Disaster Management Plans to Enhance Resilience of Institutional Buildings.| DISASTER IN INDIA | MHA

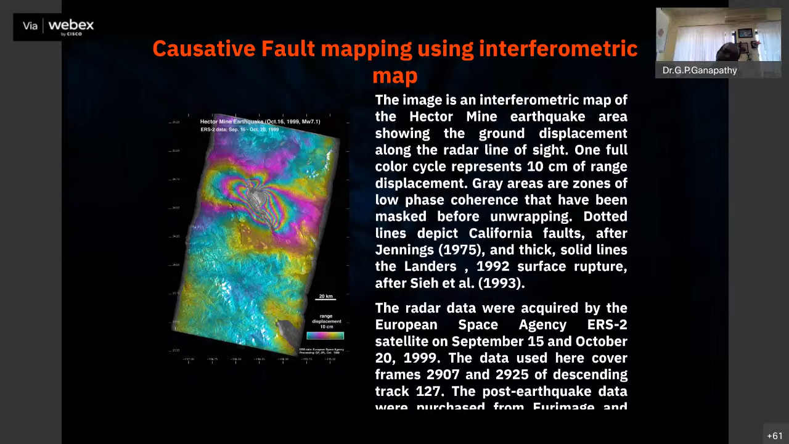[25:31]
So that if you monitor continuously for a particular area where you have fault systems, so you can able to identify at least how much, displacement is going to happen in that particular area.
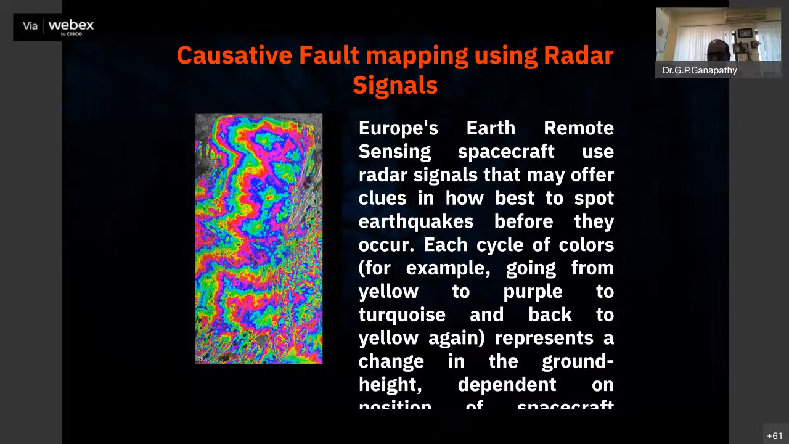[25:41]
And radar signals also another one, there'll be a disturbance in fault prone areas, where you can identify some kind of signatures. And this is Cassetti fault mapping.